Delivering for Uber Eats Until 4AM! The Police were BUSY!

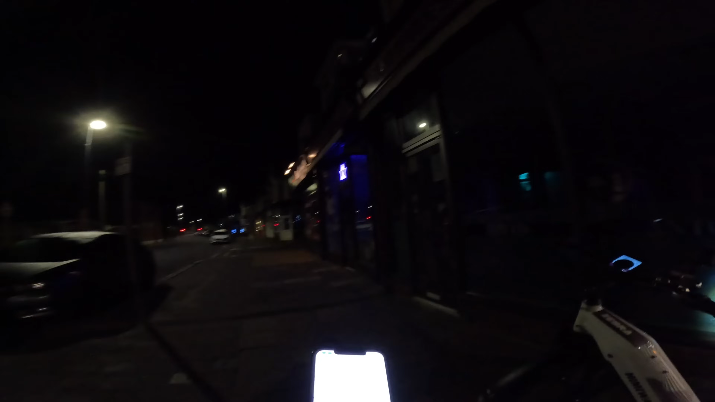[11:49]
What are we looking at? Six minutes, 1.9 miles.
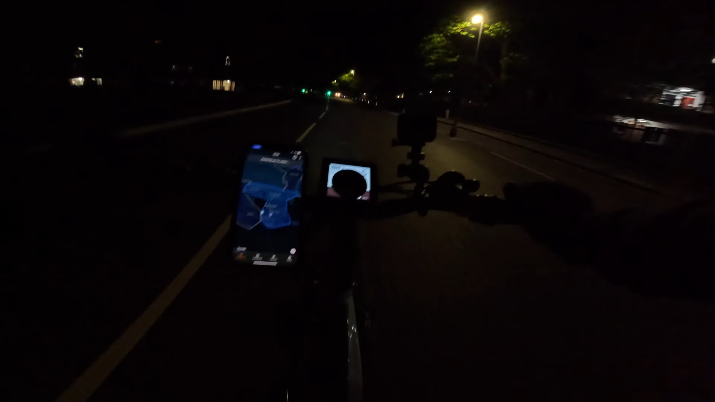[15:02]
i need to see if i can get some more jobs i've got 17 minutes left on just eat but we've got 47 minutes left of a massive boost of 1.3 on delivery and uber eats is just ticking away and speak of the devil there is a
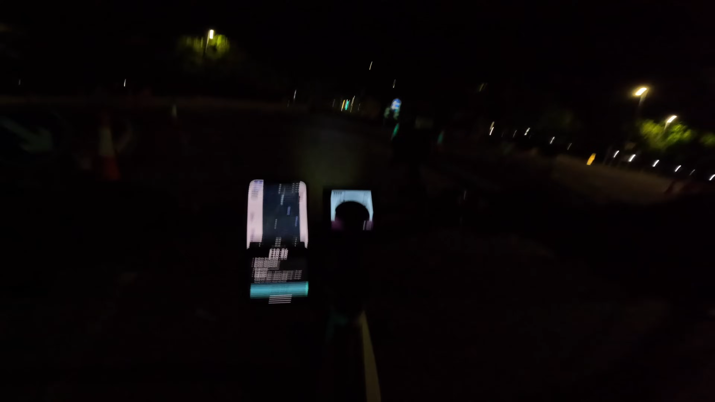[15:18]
holy that's a 10.86 double need to work out which way i should go from here probably back this way a 10.86 double but i'm convinced one of those places is
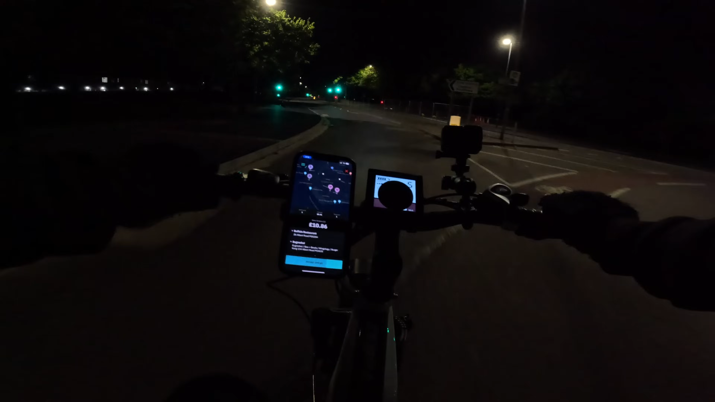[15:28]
not open we're gonna take it anyway because 10.86 is nothing
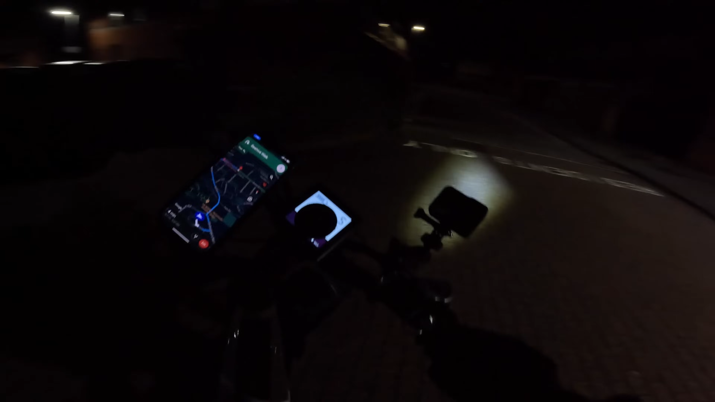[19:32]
area what is wrong with me anyway the next customer is only four minutes away 0.7 i think the tiredness is getting the better of me and to be fair i've got flipping 12 hour shifts tomorrow where the how the hell do you get out of here it's just car park after car park oh that looks like that looks like main road please please please please yes we've made